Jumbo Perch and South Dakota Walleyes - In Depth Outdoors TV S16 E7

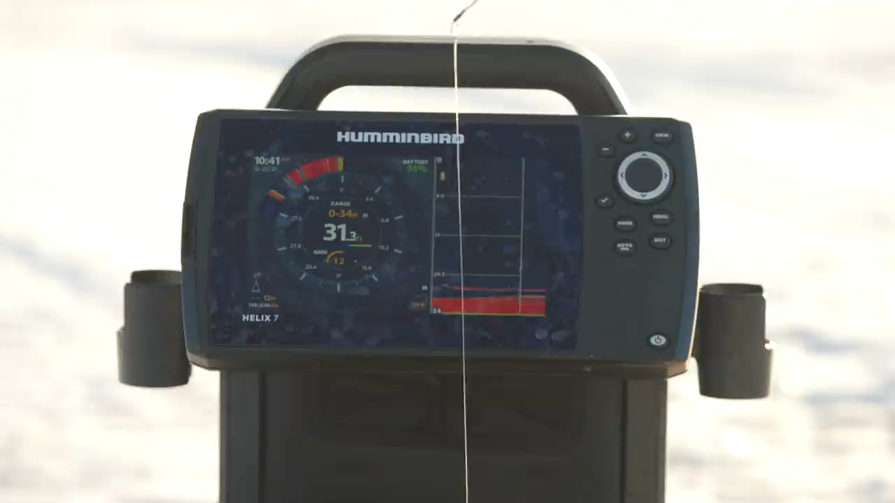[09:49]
Here they come. There's like three of them chasing you already.